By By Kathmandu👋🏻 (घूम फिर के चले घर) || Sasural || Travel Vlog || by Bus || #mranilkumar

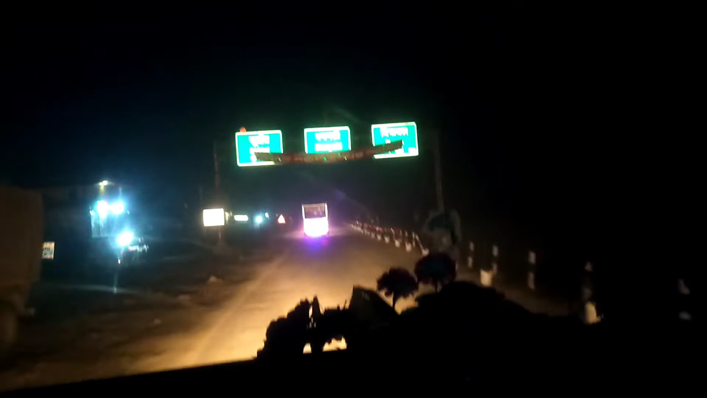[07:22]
हम लोग पाड़ से उतर के आगए हैं नीचे के तरफ तू ऐसा देखो कितना बड़ा